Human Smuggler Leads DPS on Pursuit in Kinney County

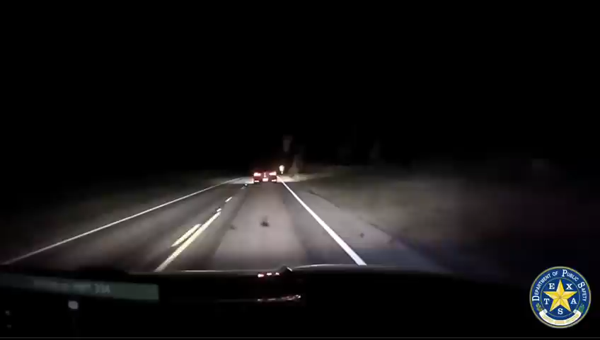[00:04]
I was hoping you would, man. I'm really scared. 2-1-1-0-5, call down with it. 2-1-1-0-5, there's a right curve coming out in caution. Passing the Oasis robo road.